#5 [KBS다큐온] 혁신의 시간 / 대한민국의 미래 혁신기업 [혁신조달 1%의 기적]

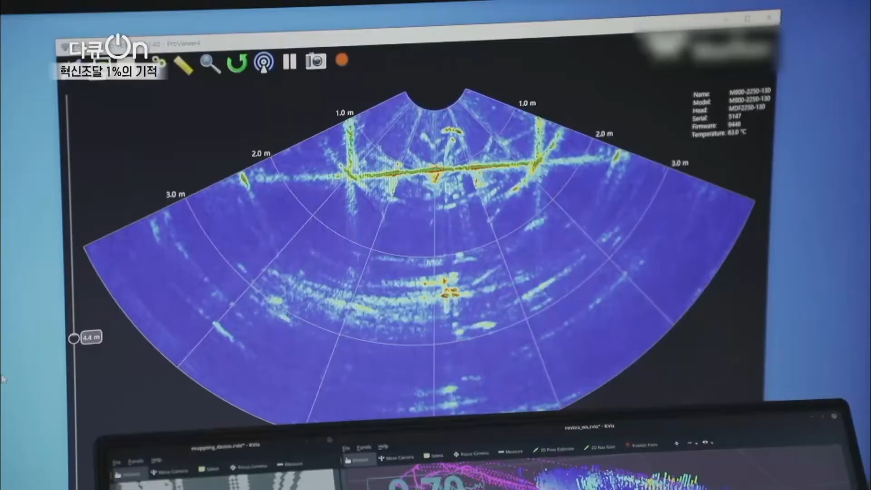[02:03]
무엇보다 카메라로는 볼 수 없는 지역들을 초음파로 촬영하고
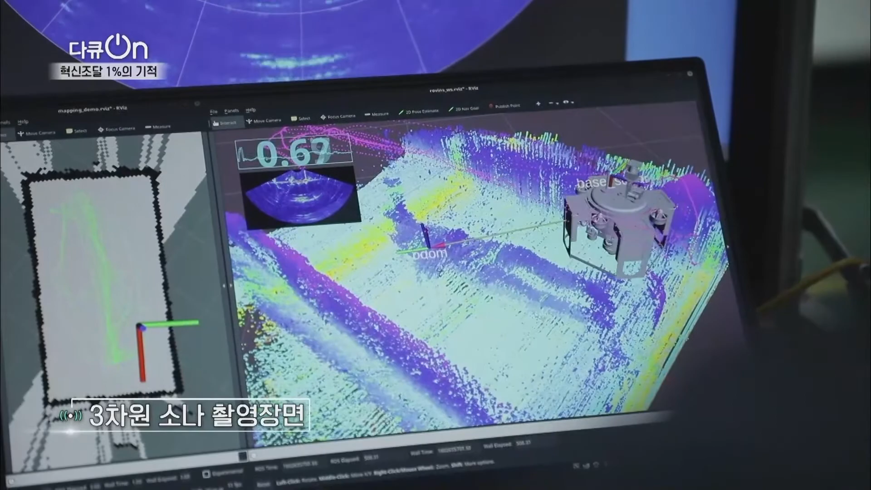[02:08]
기록하는 3차원 소나 기능을 갖추고 있다